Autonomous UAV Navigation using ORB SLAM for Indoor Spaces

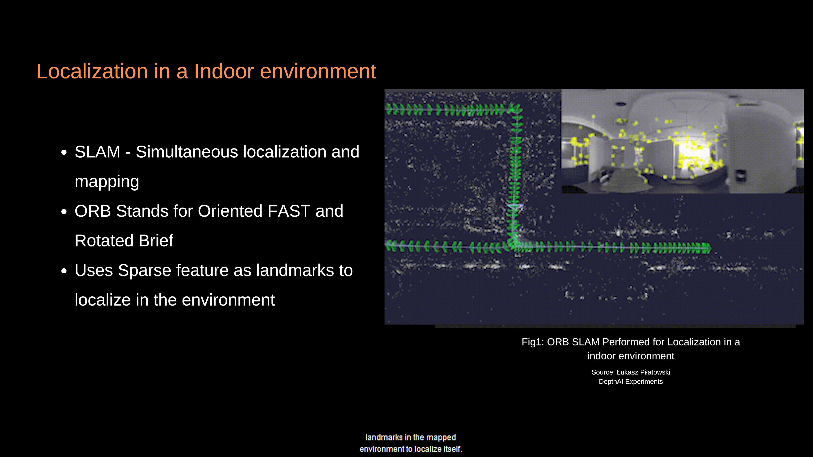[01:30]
and also use landmarks in the mapped environment to localize itself. ORB stands for oriented fast and rotated brief, it is a performance-oriented feature descriptor.
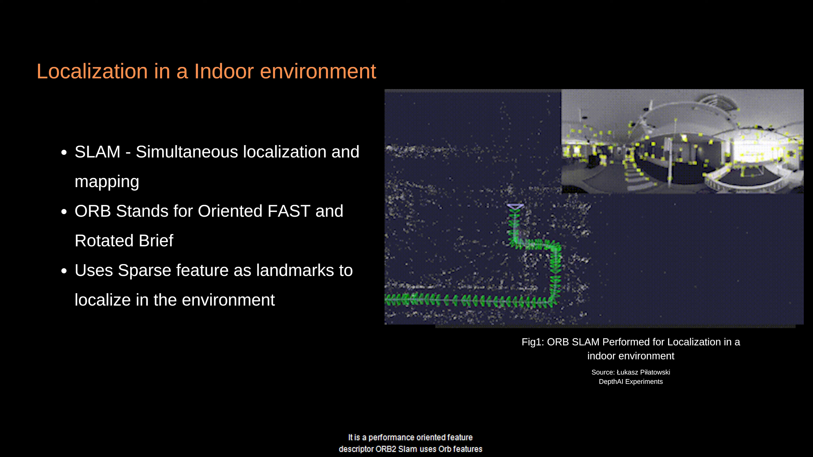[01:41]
ORB2 SLAM uses ORB features and brute force-based matching to perform sparse monocular SLAM.
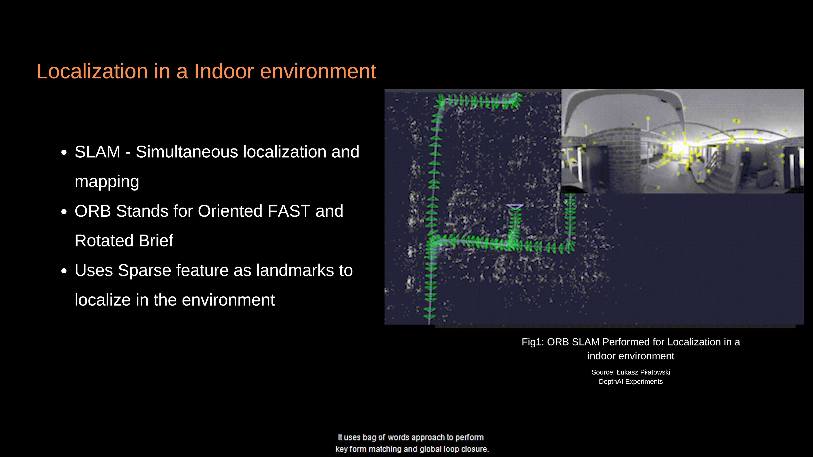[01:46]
It uses bag-of-words approach to perform keyframe matching and global loop closure. For the experiment we use Parrot AR Drone 2.0,